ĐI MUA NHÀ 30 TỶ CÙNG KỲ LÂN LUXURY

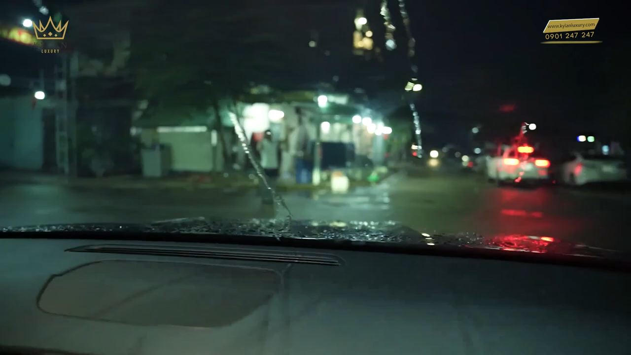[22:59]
đó này thuộc là tổ 5 và tổ 6A đường B2 khu phố 3
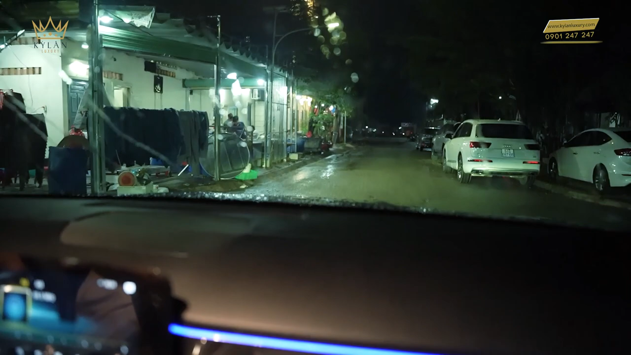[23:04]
Bình Long, Bình Tăng thành phố Biên Hòa Đồng Nai à đúng rồi từ cái căn villa đó ra quốc lộ 51 khoảng cỡ 500m à